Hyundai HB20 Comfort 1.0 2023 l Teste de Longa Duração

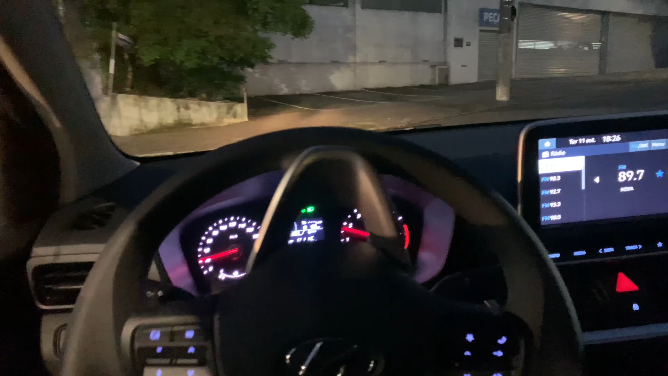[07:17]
A real real é essa. Farol de noite, assim, rosas iluminadas, é praticamente inexistente. Você ilumina pouquinho e pouquinho, é uma coisa bem simples e tal.
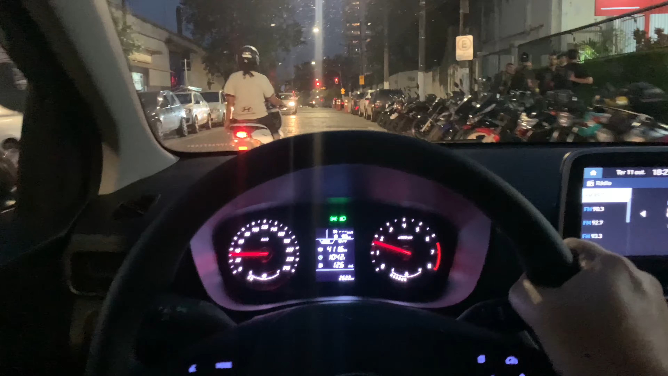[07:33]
Piorou em relação à geração 2020, 22. Acreditem. A melhor ainda é... A melhor que sempre foi ruim era a...
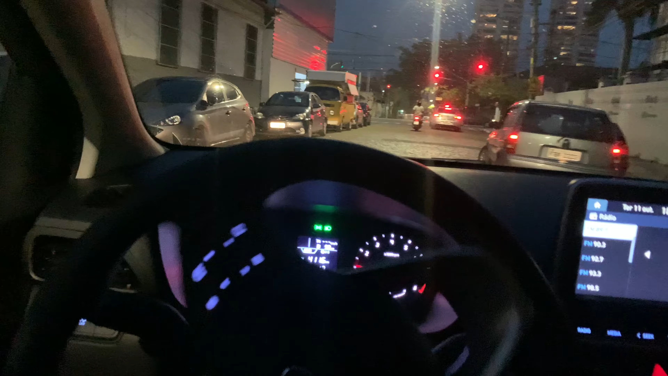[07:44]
Olha o cara aqui, ó. Olha isso, olha isso. O cara saiu. Olha isso, olha isso.